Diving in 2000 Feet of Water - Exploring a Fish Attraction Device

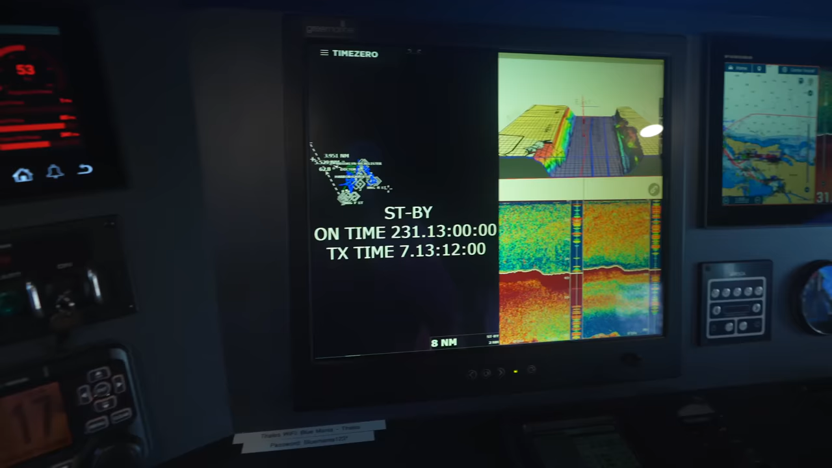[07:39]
I mean, we've got radar, obviously charts, bottom machine, cameras, there's a camera of the engine room.